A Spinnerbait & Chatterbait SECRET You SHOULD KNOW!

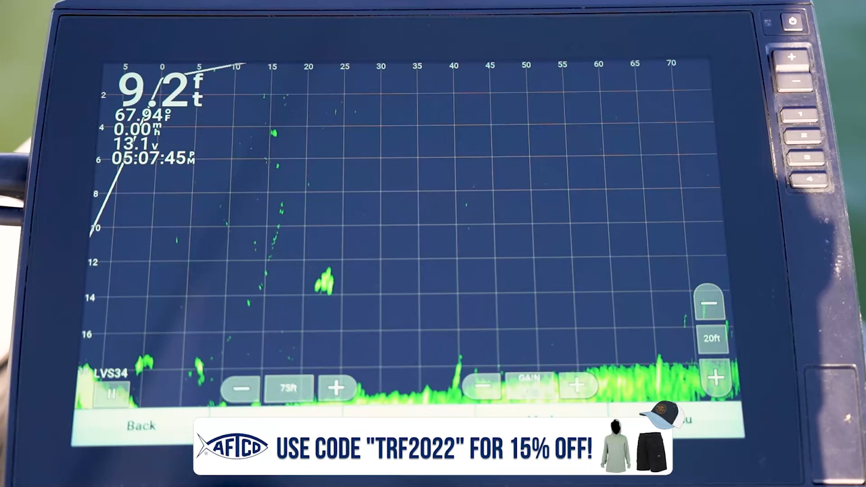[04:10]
On screen: depth 9.2 ft, water 67.94°F
And to help prove my point, I've got my other camera here set up on my LiveScope transducer down here, my front facing fish finder.
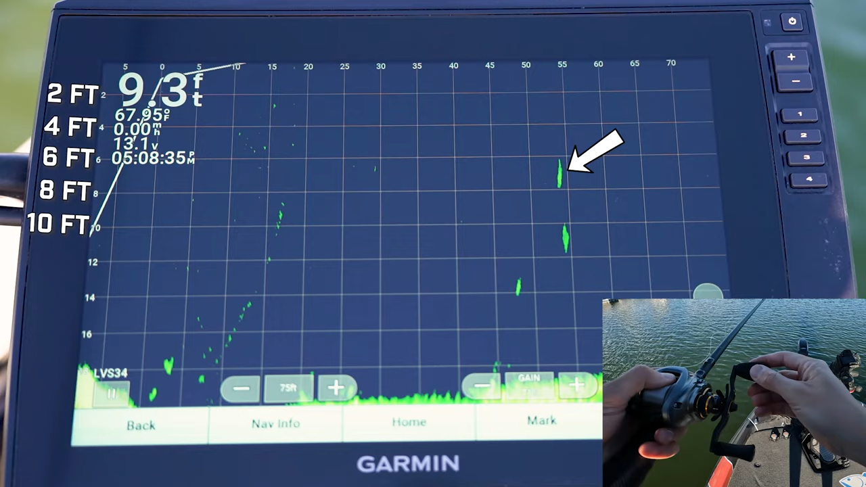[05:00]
On screen: depth 9.3 ft, water 67.95°F, speed 0.00 mph
And then let's do just kind of a normal retrieve. As you can see, the bait right there is sitting in about six feet of water. And this is kind of my average retrieve speed for a vibrating jig. So now we're going to do an extra fast retrieve.
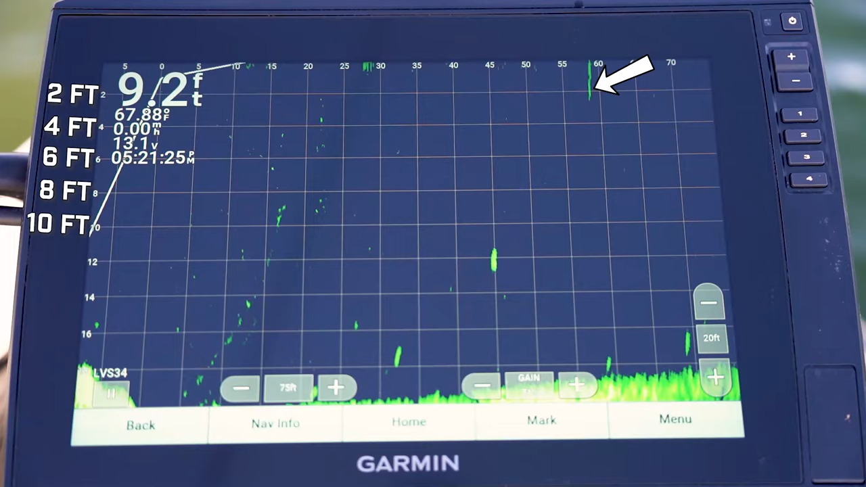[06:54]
On screen: depth 9.2 ft, water 67.88°F, speed 0.00 mph
You see it falling right there just before 60. Let it get down to eight feet of water.
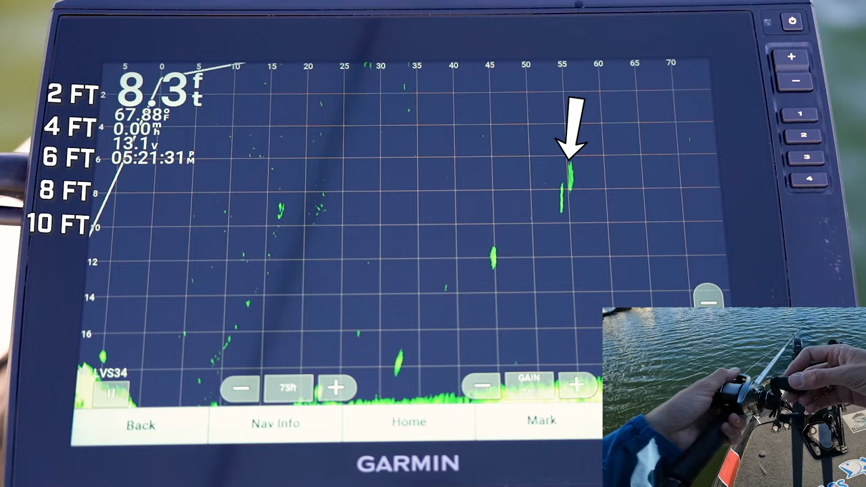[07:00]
On screen: depth 8.3 ft, water 67.88°F, speed 0.00 mph
And then I'm going to retrieve it at a speed that I kind of consider a little bit slower than average, kind of one turn every second. And as you can see, it's kind of staying around that seven and a half, seven feet of water right there.
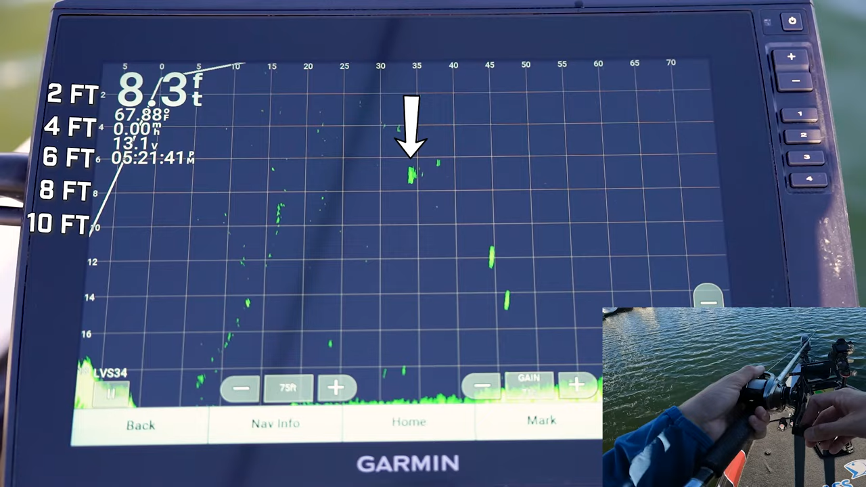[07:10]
On screen: depth 8.3 ft, water 67.88°F
Of course, the closer it gets to me, the higher up in the column it gets. But it kind of stayed around that seven and a half feet of water range. So now put the half ounce down and grab the three quarter ounce.
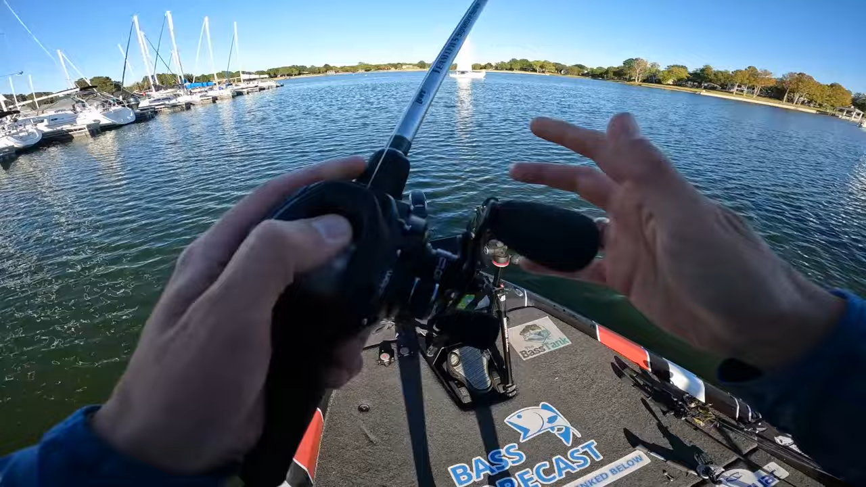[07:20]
Let's make the same cast and try our best to do the same exact retrieve. It's falling right. It's falling way faster. And all right.
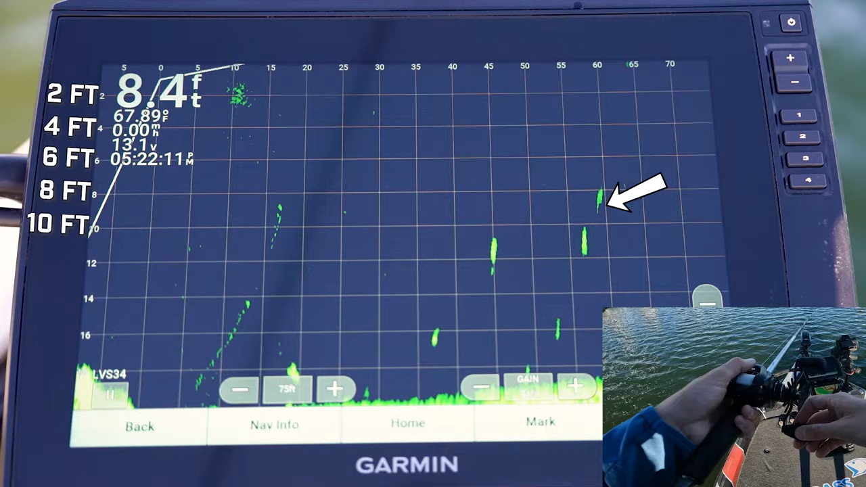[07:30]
On screen: depth 8.4 ft
One, two, three. As you can see, man, it is already at 10 feet of water. I feel like I'm retrieving it just the same. Matter of fact, I'll speed it up a little bit.
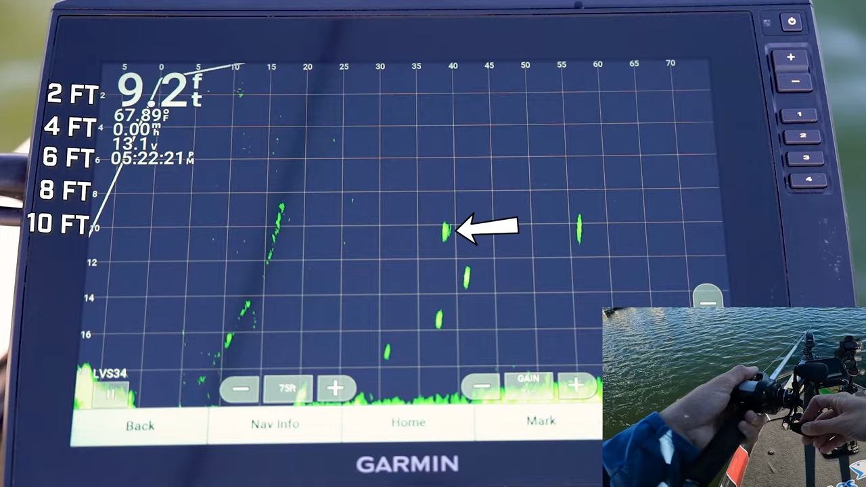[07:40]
On screen: depth 9.2 ft
And it's still down there in 10 feet of water. So that's almost a three foot difference in water depth in the retrieve between two different weighted spinnerbaits. On the same combos, using the same exact retrieve speed.